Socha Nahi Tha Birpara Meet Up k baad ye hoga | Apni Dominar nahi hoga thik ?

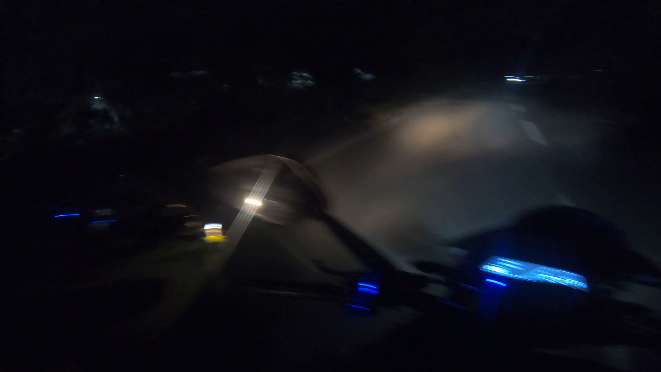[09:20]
इसको रेस करना है मेरे साथ, इसलिए मतलब वो स्लो कर रहा है, मैं आगे जा रहा हूँ, फिर आगे ओवरटेक कर रहा है,
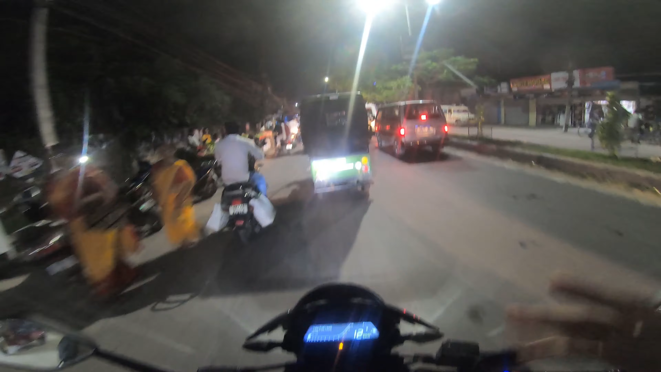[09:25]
फिर स्लो कर रहा है, और इसलिए मैं चल रहा हूँ 40-50-60 का स्पीड में।
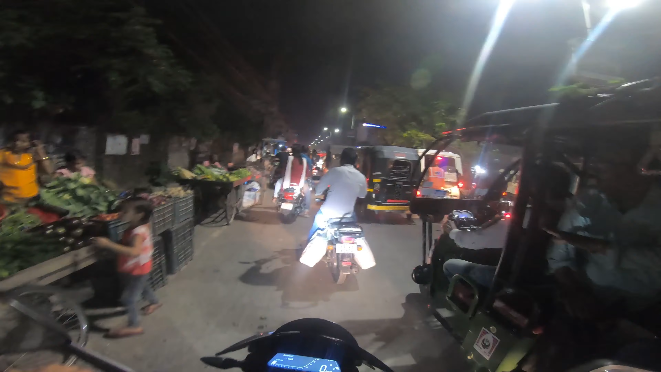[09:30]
क्या कर रहा है भाई। सो गाइस, हम पहुँच चुके हैं अपना घर मतलब अपना टाउन सिलीगुड़ी। एंड सिलीगुड़ी घुसते ही यहाँ पर लगा है ट्रैफिक जाम, पता नहीं क्या चीज़ का।
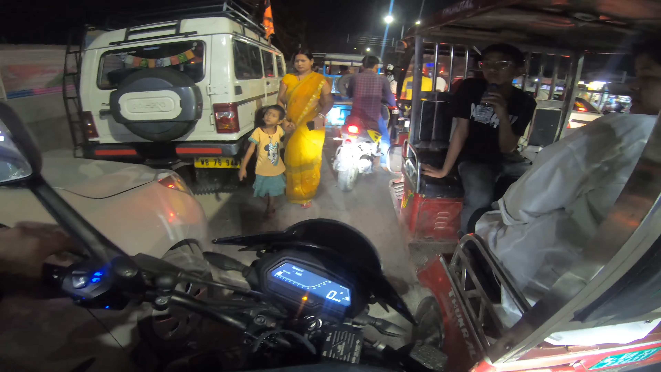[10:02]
ऑटो भैया और टोटो भैया लोगों के वैसे ना मतलब चलना बड़ा चाप हो चुका है,
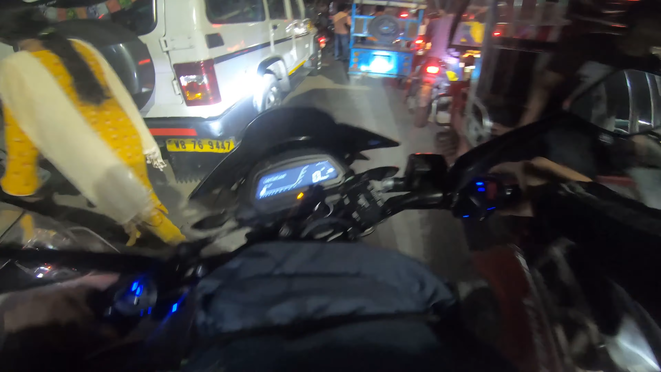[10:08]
और हमारा बाइक का रेडिएटर का पंखा जो घूम रहा है,
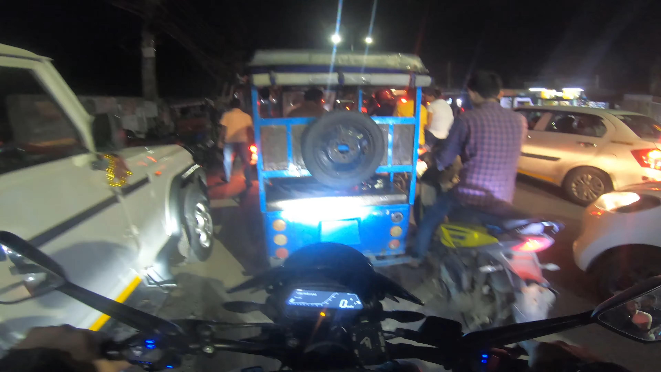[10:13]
मतलब बाइक हो चुका है ओवर हीट, क्योंकि अभी 100 किलोमीटर जो चल के आया है बाइक, इसको चाहिए अभी शांति। ऐसे ट्रैफिक होगा तो कैसे चलेगा भैया।
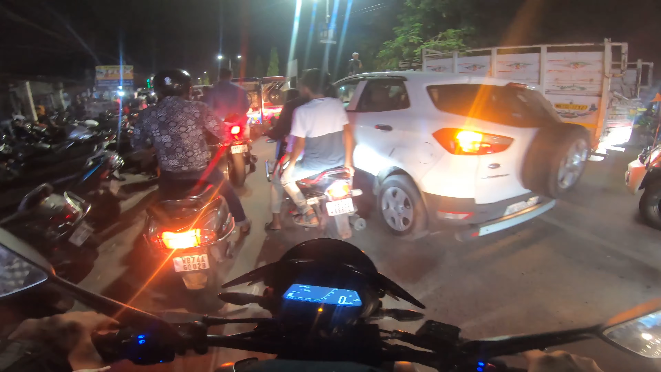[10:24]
तो एक्चुअली ना गाइस क्या है, सामने मेला लगा हुआ है,